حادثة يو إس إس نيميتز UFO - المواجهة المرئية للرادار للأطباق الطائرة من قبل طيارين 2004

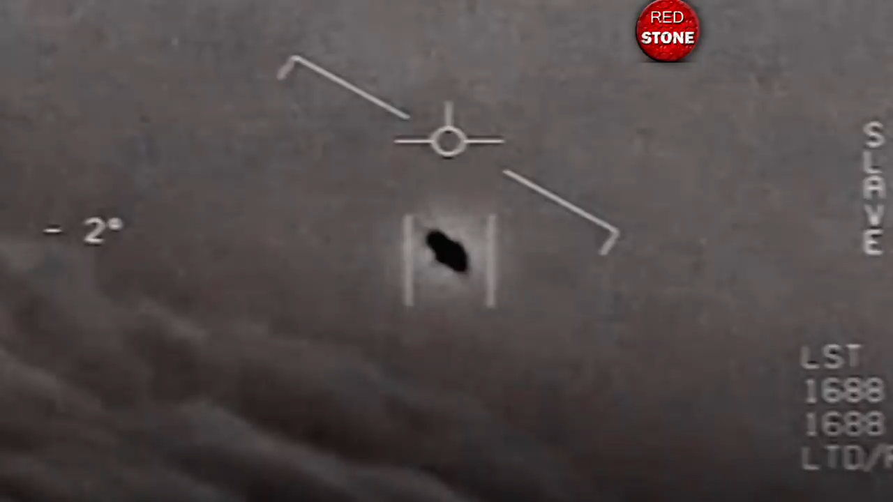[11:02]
and that, one video image showing an object suddenly zooming off screen was likely caused by the plane's banking while the camera was stopped at the end of its sweep.